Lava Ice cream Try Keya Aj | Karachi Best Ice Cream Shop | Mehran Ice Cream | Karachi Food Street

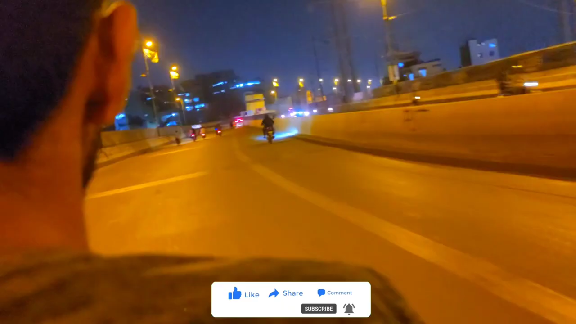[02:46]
तो ये हम रवाना हो चुके हैं बाइक पर, हम तीन बैठे हैं, तो वीडियो बनाने में थोड़ी मुश्किल हो रही है।